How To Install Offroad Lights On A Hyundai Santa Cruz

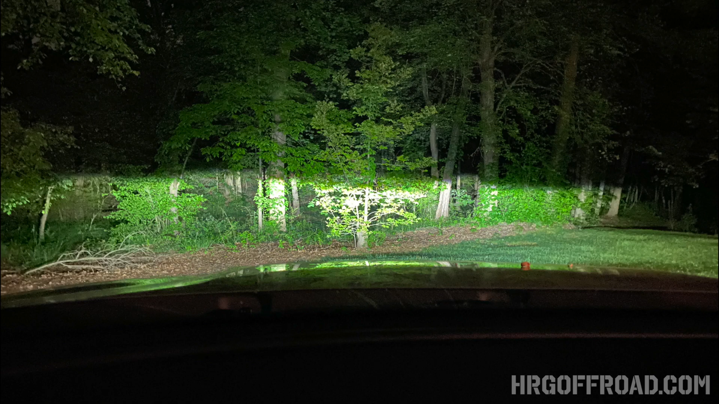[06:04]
limited you actually have led lights which are pretty bright on their own but man what a difference having these